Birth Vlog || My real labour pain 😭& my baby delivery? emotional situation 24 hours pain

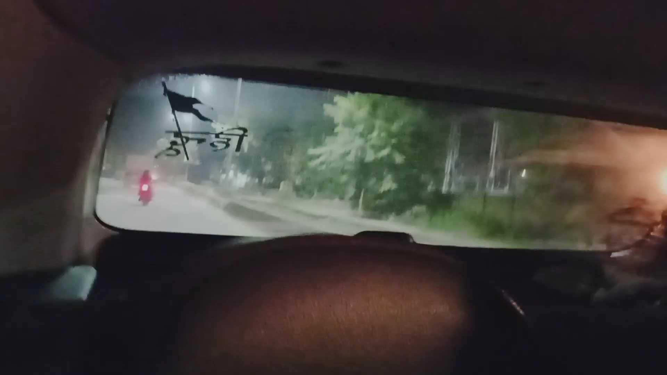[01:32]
बैस 11 बजे रात में ही निकल गए थे और यहां